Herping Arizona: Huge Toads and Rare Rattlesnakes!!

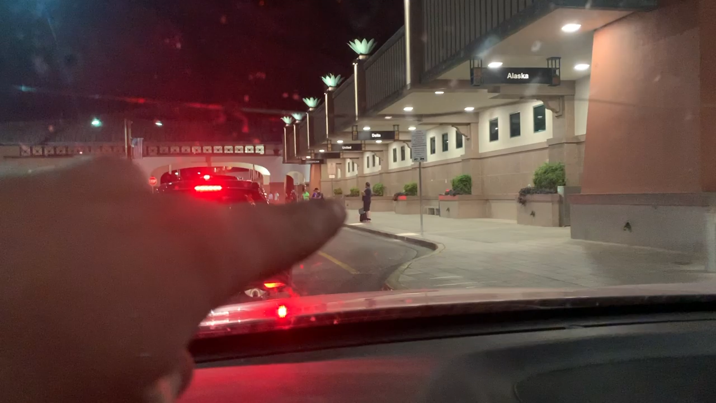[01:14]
you won't be surprised to find out i've rolled into
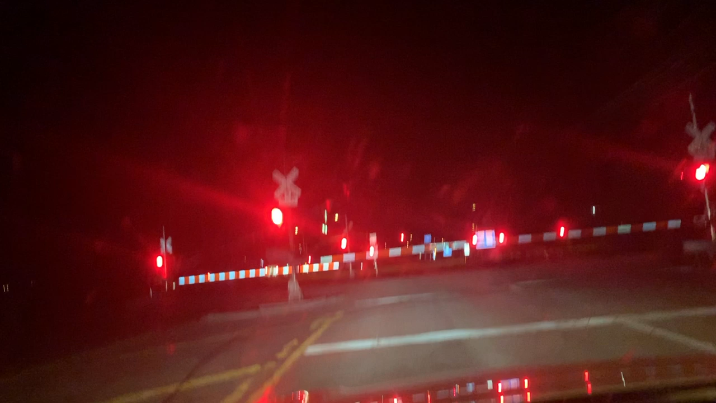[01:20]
arizona and have already found a train that's blocking my path
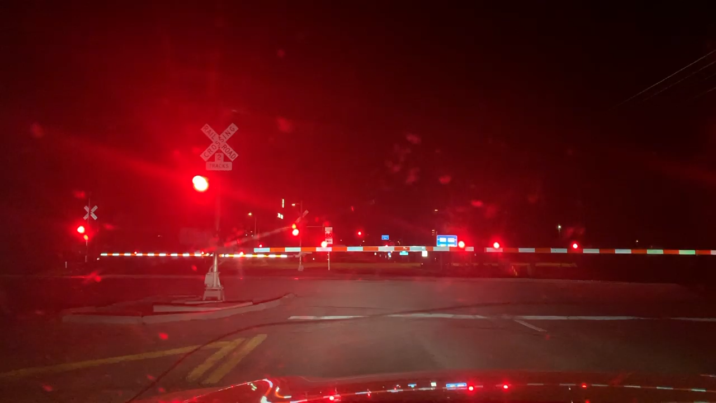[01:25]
all right guys it is a little after 1 a.m.